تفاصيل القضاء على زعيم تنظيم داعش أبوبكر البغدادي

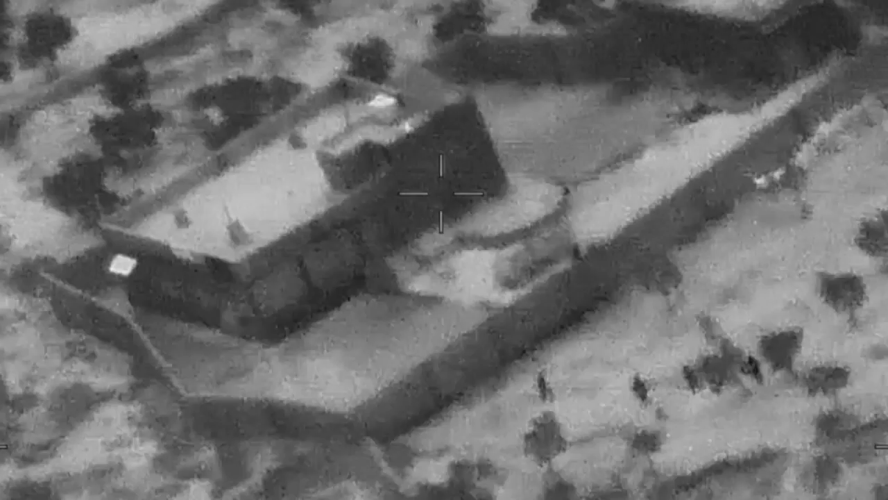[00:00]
هي الدقائق الأخيرة قبل الوصول إلى رأس هرام
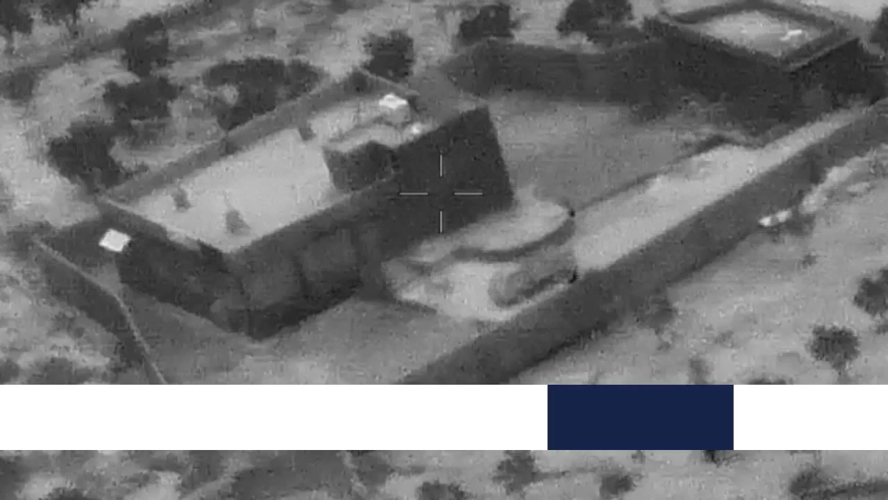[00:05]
تنظيم داعش أبو بكر البغدادي بعد أشهر من البحث والتقصي
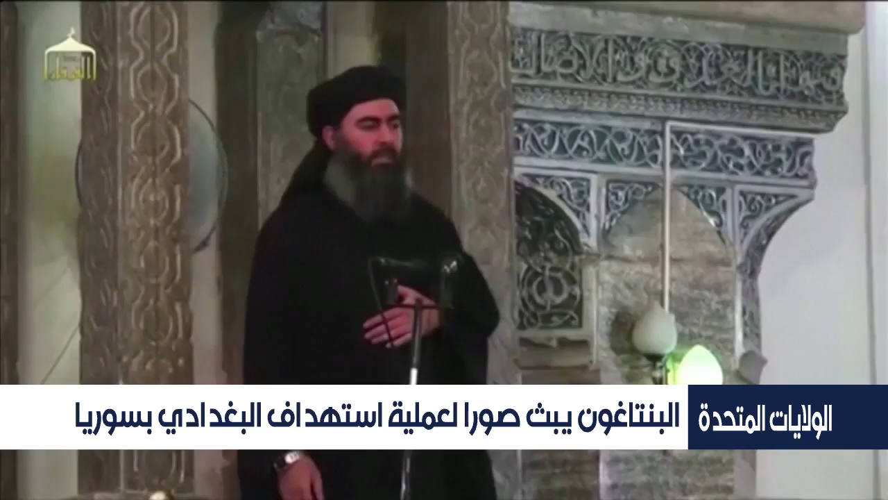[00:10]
تحسن البغدادي داخل مجمع ذي أسوار مرتفعة في شمال
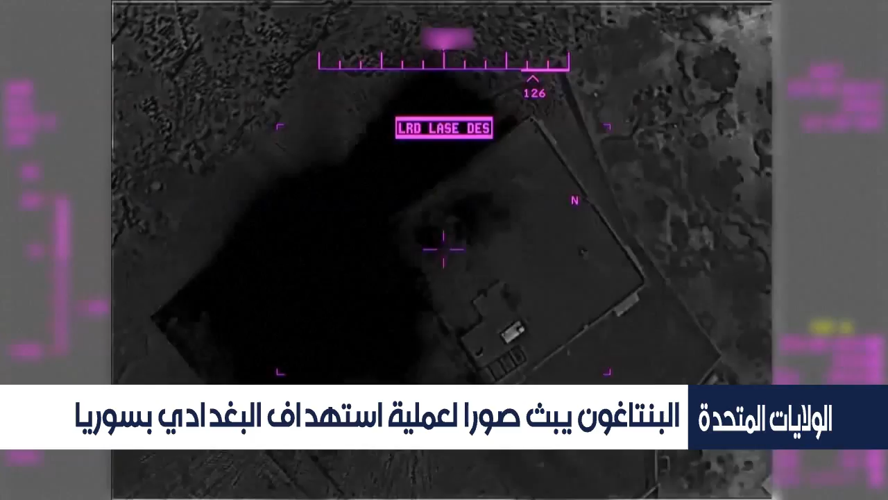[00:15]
غرب سوريا حيث تمت محاصرته ولكن قبل الدخول إلى
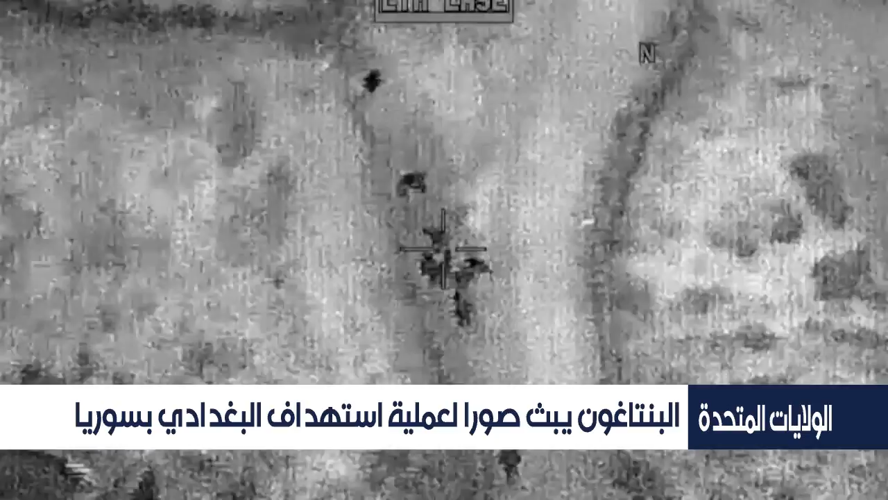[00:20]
المجمع قامت المروحية الأمريكية بغارة جوية على مجموعة
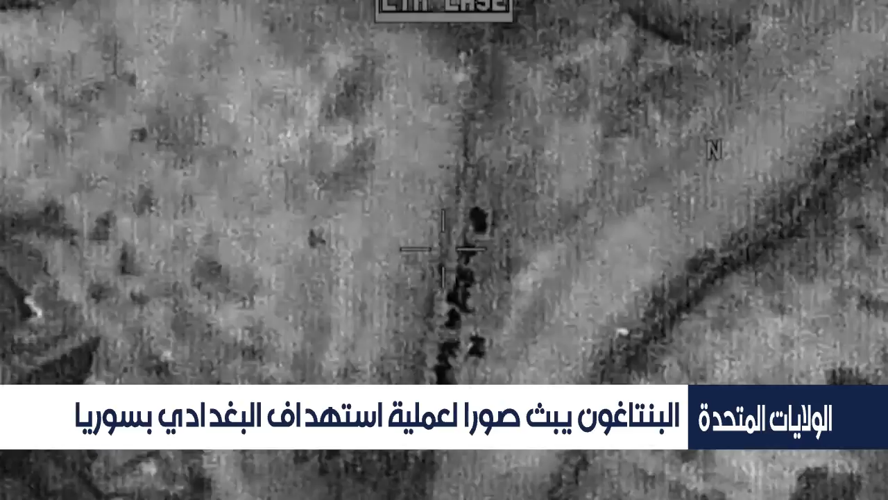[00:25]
من المقاتلين الذين يرجحوا أنهم من أتباعه عندما
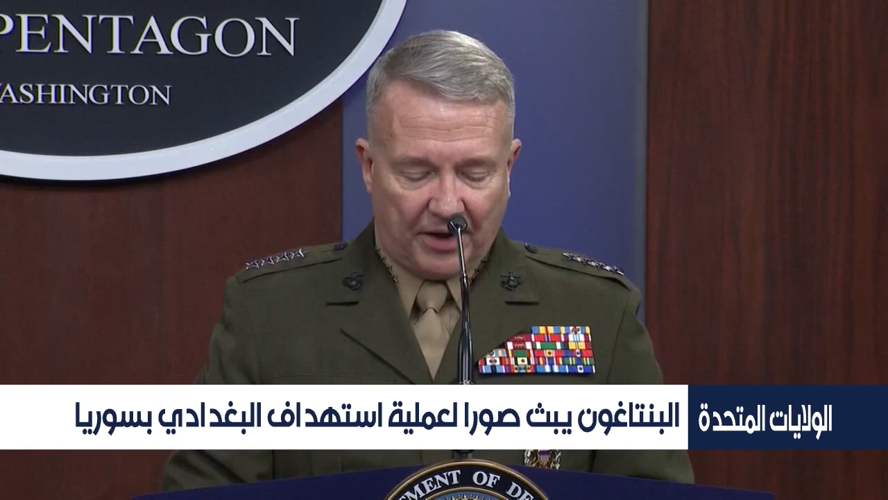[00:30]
وصلت قواتنا المهاجمة للهدف واجهنا إطلاق نار دعونا المقيمين داخل
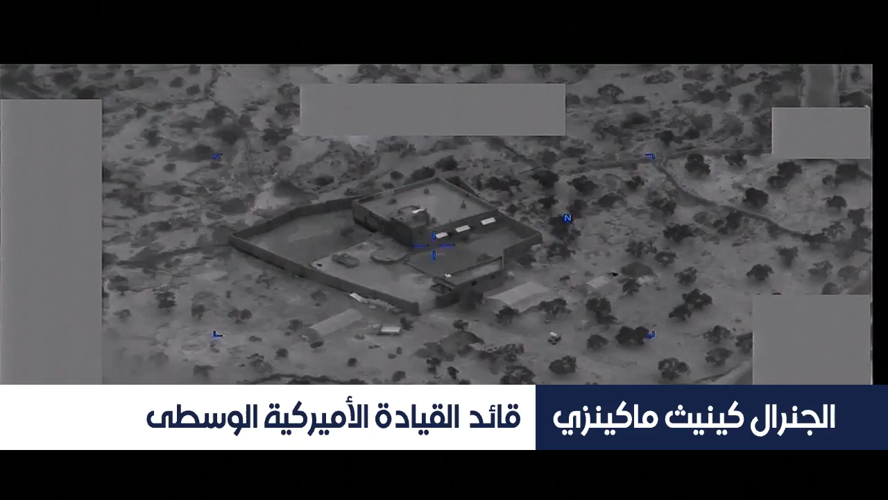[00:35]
المجمع السكني إلى إخلاء المجمع حيث غادر أحد عشر طفلا
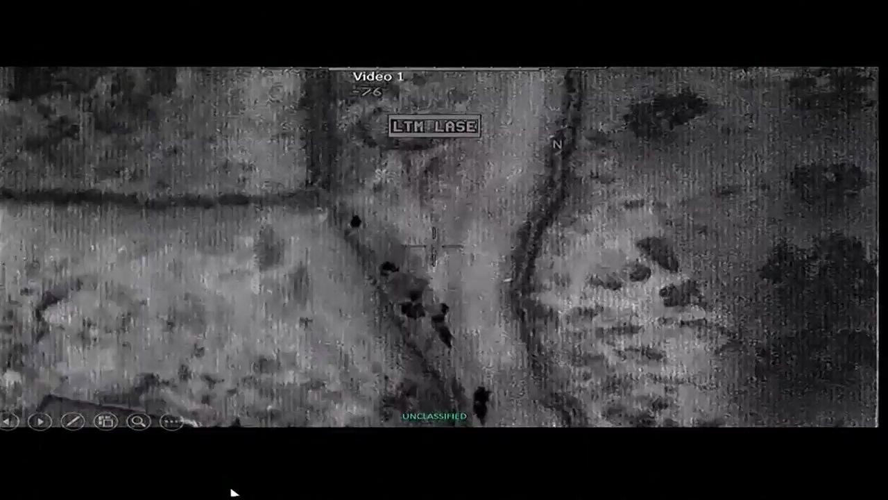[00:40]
وقتل خمس من مسلحي داعش لم يستجيبوا للنداء لاحقا انتشر